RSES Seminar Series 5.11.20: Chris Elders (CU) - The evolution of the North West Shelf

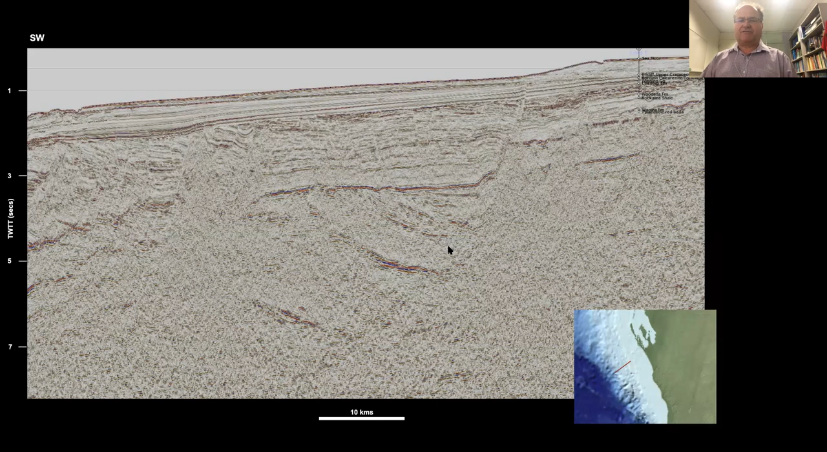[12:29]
fault cutting through part of the sequence there again rotated and dipping lower Paleozoic beds may include units as old as the Devonian or um uh even the
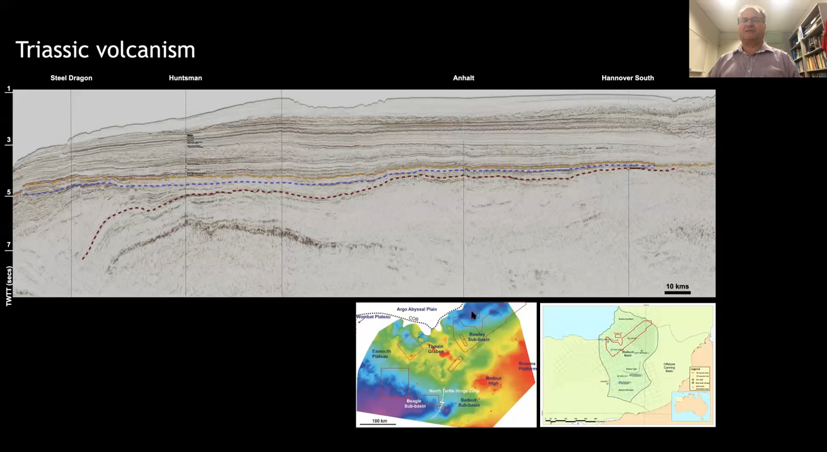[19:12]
only penetrated the top part of that sequence where probably the whole of this sort of big wedge of transparent uh seismic fascias is a and this this thick blue color uh you see on the map here is a big thick pile of Triassic um volcanics
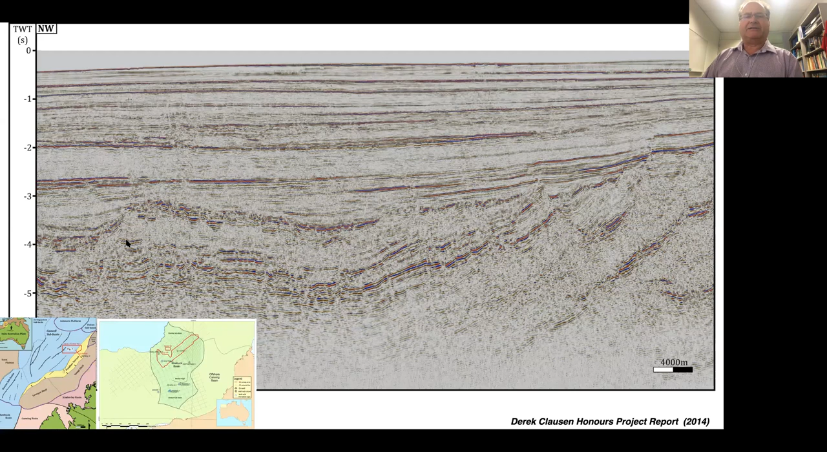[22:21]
uh again you can maybe see some dipping and perhaps faltered uh sediments just to show you the interpretation of that so again the um purple is the Triassic the blue is an unconformity
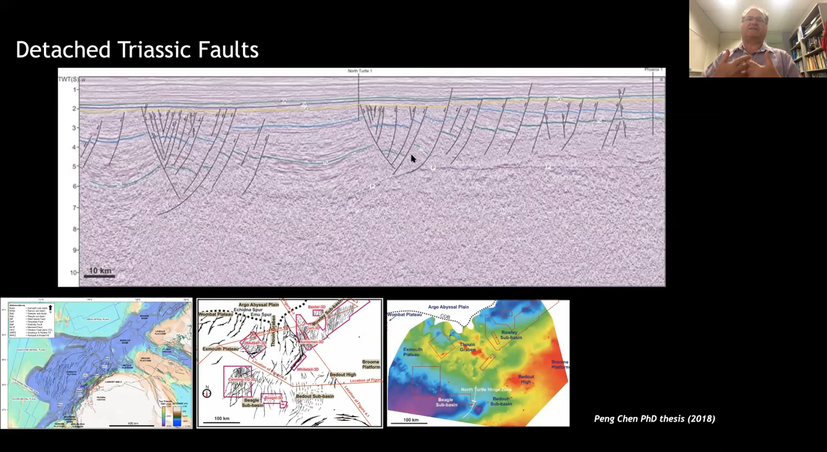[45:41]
sequence that um formed at the base of the tracic when there was a transgression the permian carbonates i referred to earlier were were drowned um by a widespread transgression start the tracic producing the widespread locker shale and that possibly acts as a detachment for um a lot of these faults so if the fault system is detached when we have detached fault systems
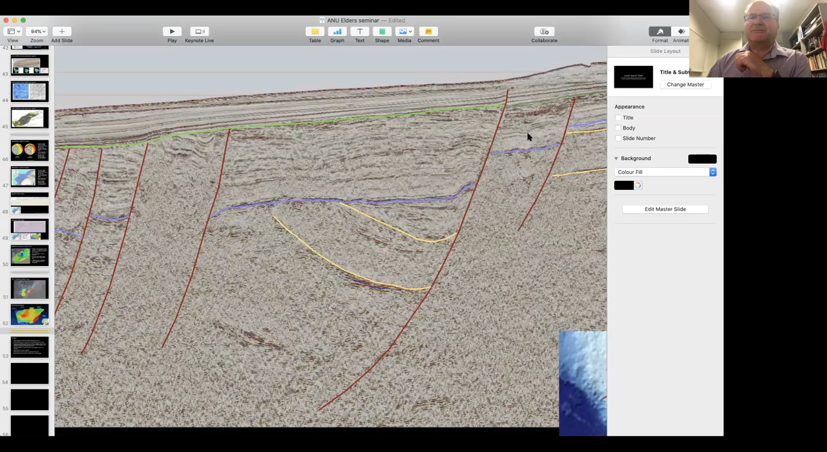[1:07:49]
be able to to see it oh sorry the the interpretation um the image move of the interpretation didn't but um again so this is the line of the perth basin off the western margin you can see um so this is a permian age fold down at the bottom reactivated in the mesozoic um in this area and then this is the valanginian unconformity you can see this tiny little fold developed um and that is probably again actually from
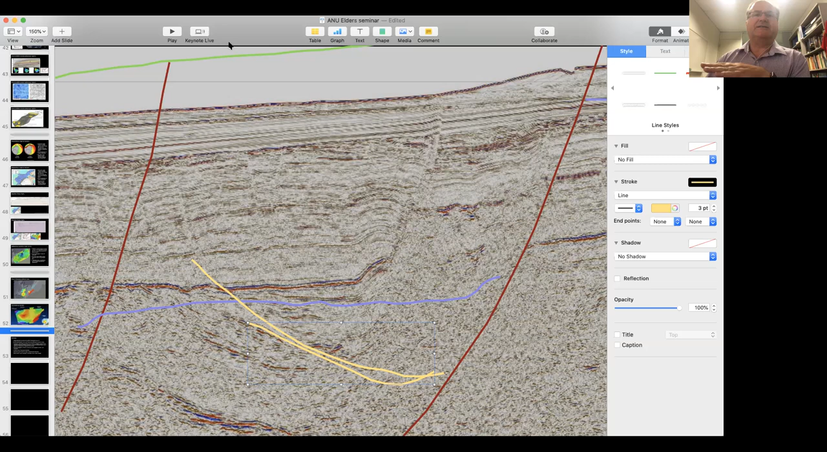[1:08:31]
an iodp well drilled just adjacent to this we now know the ages of these stratigraphic units is on that to it so that's a a little oligocene age fold and there's quite a lot of the faults reactivating the oligocene but um just sort of compared to